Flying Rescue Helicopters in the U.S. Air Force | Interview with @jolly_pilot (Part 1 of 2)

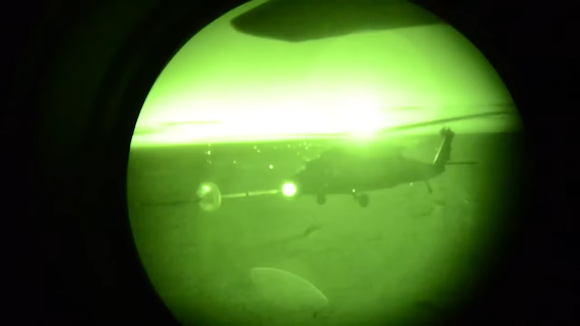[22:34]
Uh, helicopter air to air refueling is the only thing I have done. And, uh, I know there's other folks in the community that feel the same way that never quite gets less insane.
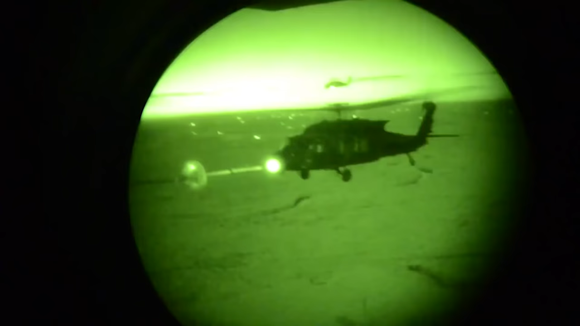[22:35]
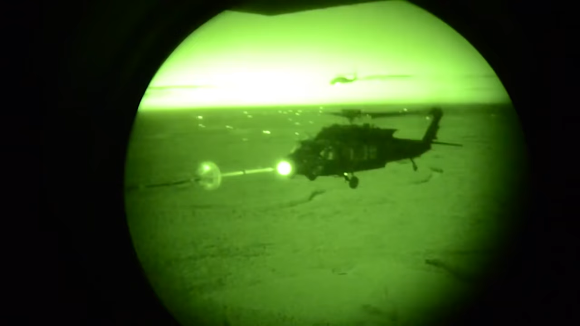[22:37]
Like you, you're kind of like, what are you doing? Why am I this close to a giant, you know, a hundred thousand pound gas tank in the sky with a lot of rotating, you know, there's four props in the C-130.